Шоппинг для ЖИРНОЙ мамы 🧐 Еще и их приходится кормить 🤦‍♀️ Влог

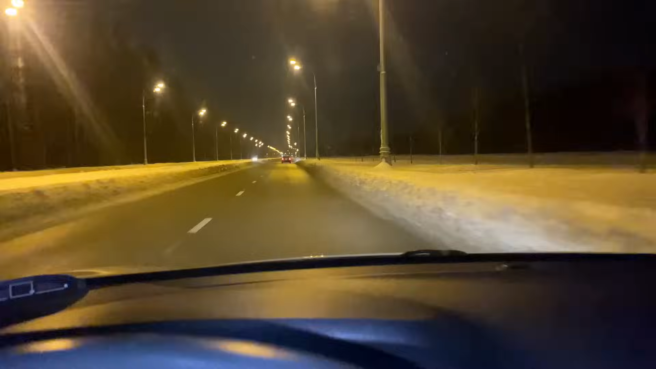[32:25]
доехать до соседнего городка там оставить машину коншеринговую потому что туда прям до места я не доеду и не смогу то есть оттуда буду заказывать такси и уже добираться на такси ну классно здесь вот на самолете еще летел было видно что много очень фонарей установлено очень здорово все освещаемо классно мне нравится и дороги сказка конечно же очень прекрасная дорога здесь